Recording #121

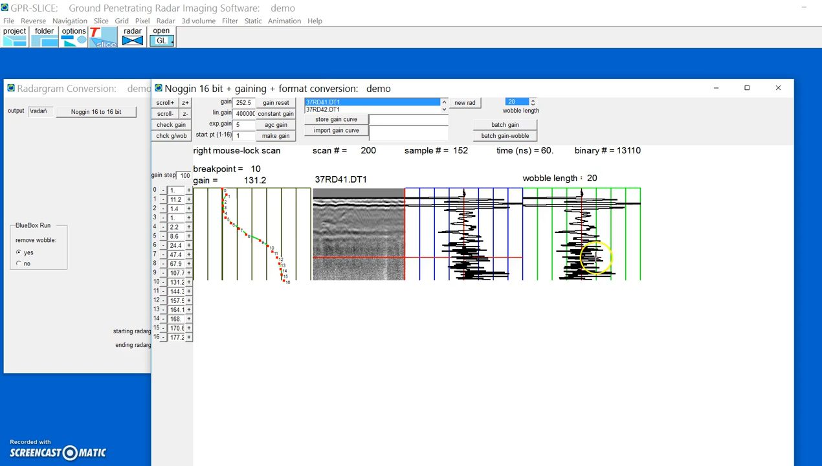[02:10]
which creates all the data and the pulses and centers them along the zero line. So we're just going to convert all the data.
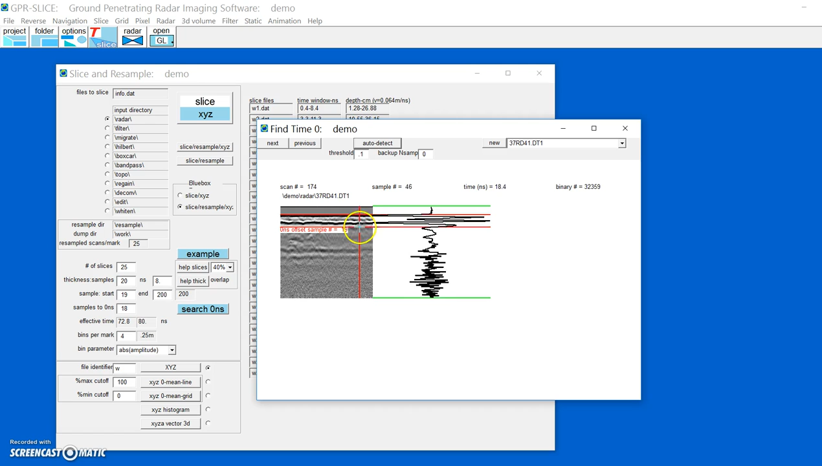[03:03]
If you don't like where it shows ground zero for it, you can actually choose it with your mouse. It shows the 19th sample. Let's say for this particular site we want to make 20 slices and have 50% overlap.
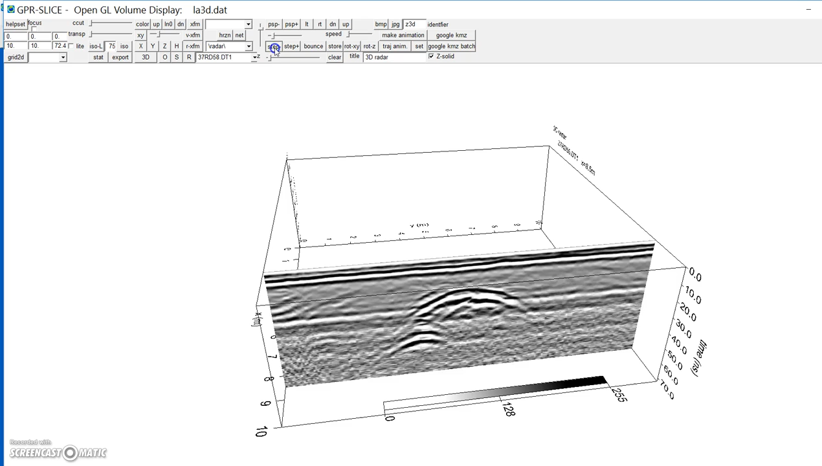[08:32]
You can actually store one of the radargrams to the screen and look at a time slice across that just to see how things look.
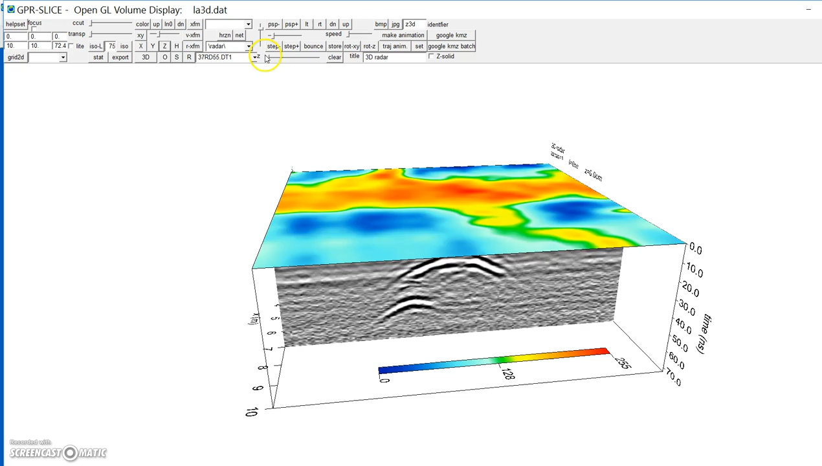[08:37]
Nothing's been processed here. There's been no migration or anything.
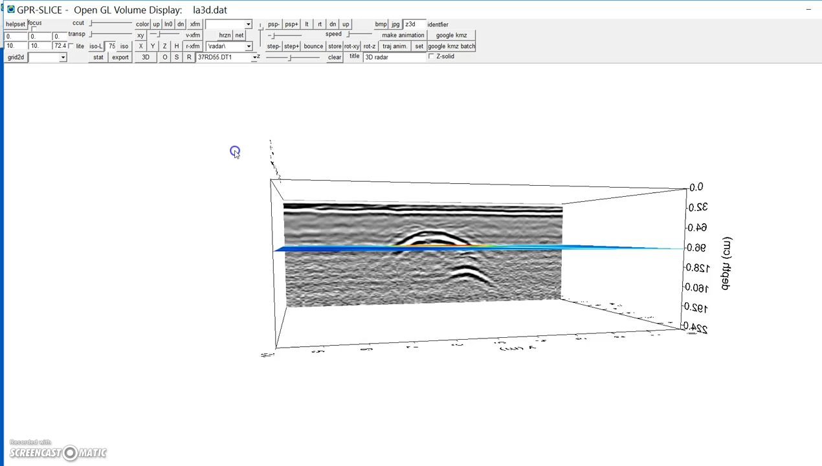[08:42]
With that, we can then also even put on an ISO surface onto the data. And we can look at everything in 3D.